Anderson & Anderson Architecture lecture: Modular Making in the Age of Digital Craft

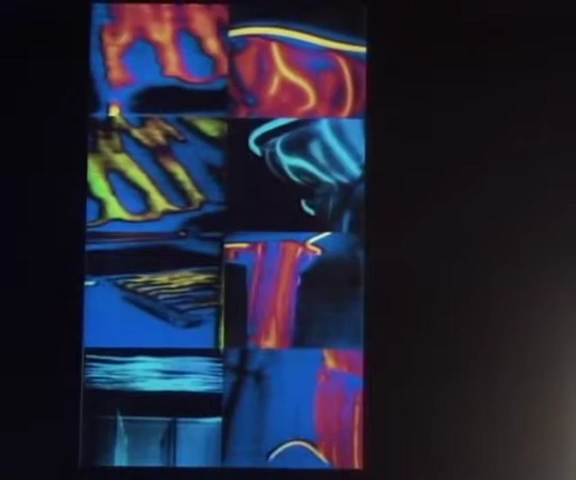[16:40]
So how do we give some form, some visual form to our other senses? So we started exploring infrared video,
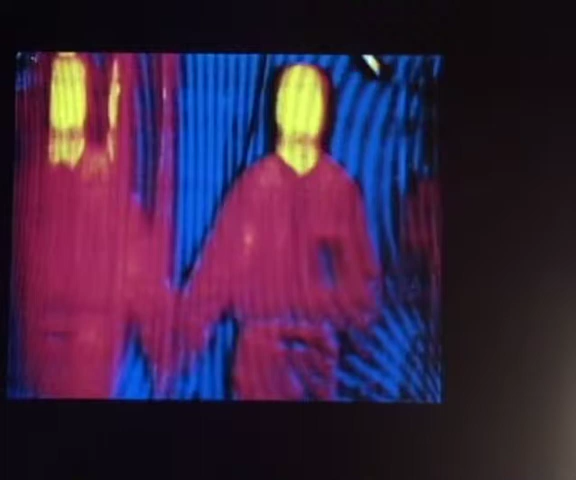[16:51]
and we were able to start perceiving the space as this much more sort of complex, dense space. So in this case, this is the real person, and we're not seeing visual wavelength light in this.
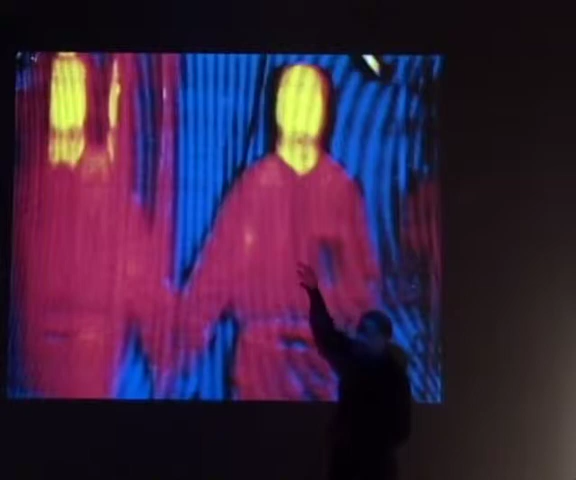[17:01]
We're only seeing heat energy. So this is the reflection, heat reflection,
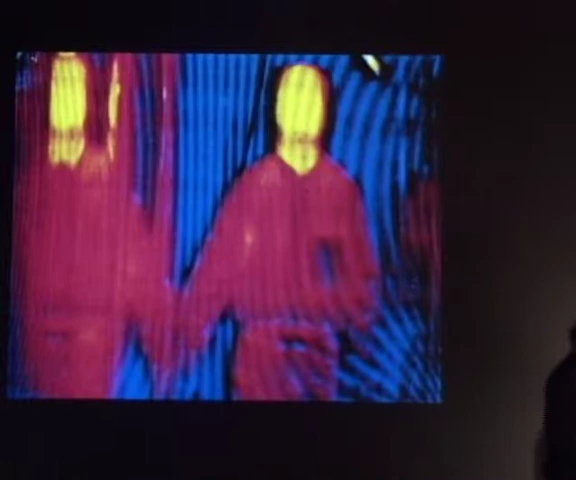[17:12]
embedded within the architectural construction. So we become very